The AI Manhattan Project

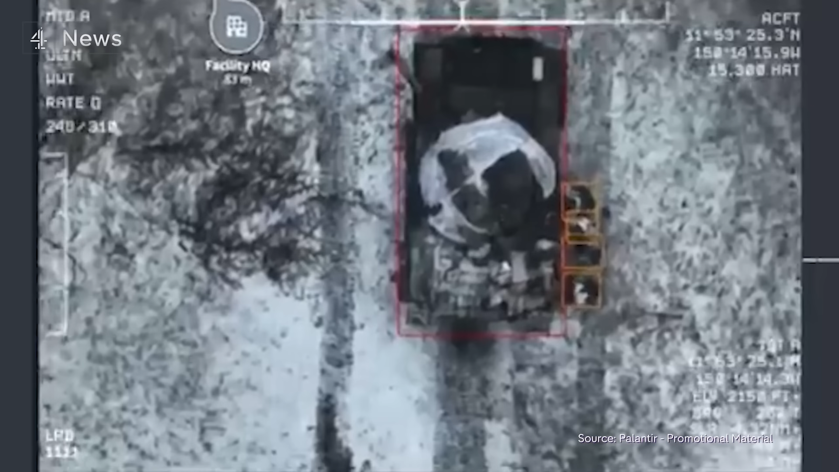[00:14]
Look, the system identified that this is a potential target.